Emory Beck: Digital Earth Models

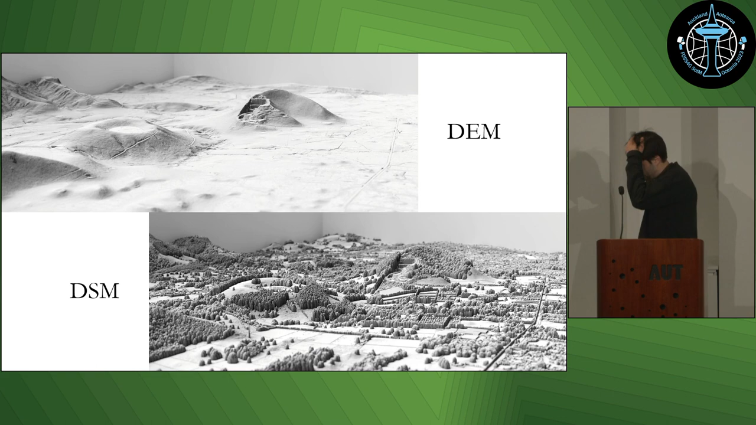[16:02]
Some key learnings I've found when visualizing the DEMs and the DSMs in 3D, and this is stuff that's really important to know up front, especially when you're starting to use the data. I can't tell you how many times I've just scratched my head over stuff that I wish I knew right off the get-go because I would save myself hours and hours. So, here's hopefully some of that for anyone who's intrepid who wants to actually start playing with this data. So, the DEMs themselves are usually fine, relatively problematic, problem-free when mapping in the 3D.
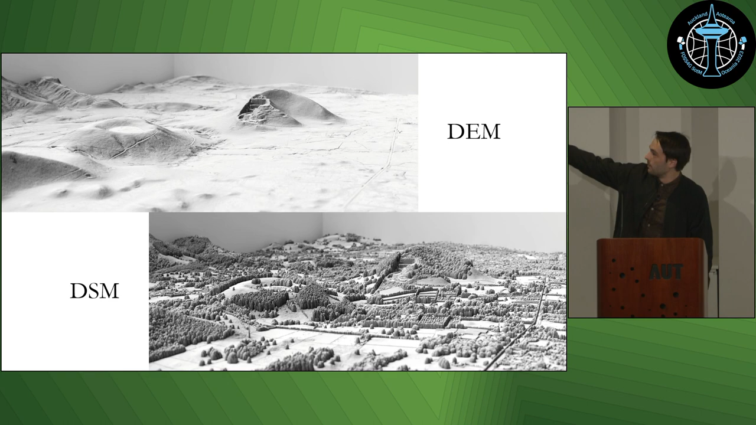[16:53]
You know, applications when known the general lie of the land are more important than DEMs are very useful for. And as you can see in that, along that scoria cone volcano, a track beneath vegetation, which you can't see in the DSM, applications when knowing where tracks are, you know, is important, you'll want to use the DEM and you can readily map the DEM in 3D for most purposes. The DSM, however, is a little different.
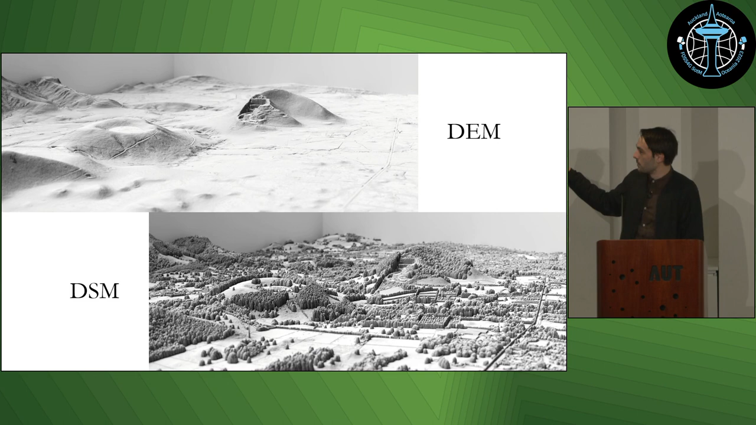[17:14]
And it's fine when you map in the grayscale like this, but when you start mixing in color and aerial imagery and draping doing the same things that I was talking about earlier,
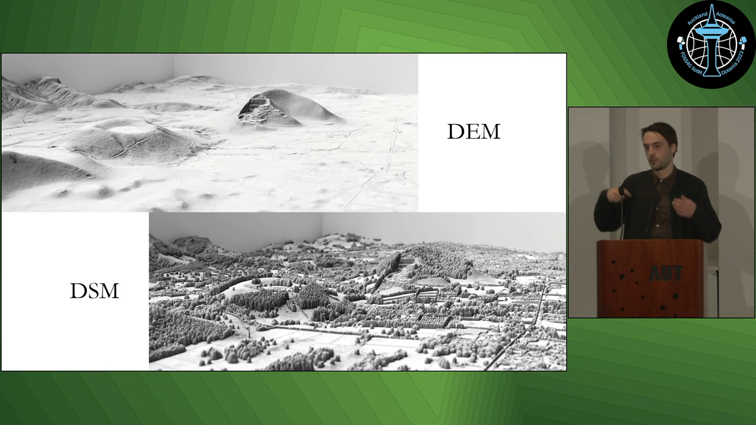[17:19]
you end up with a few problems.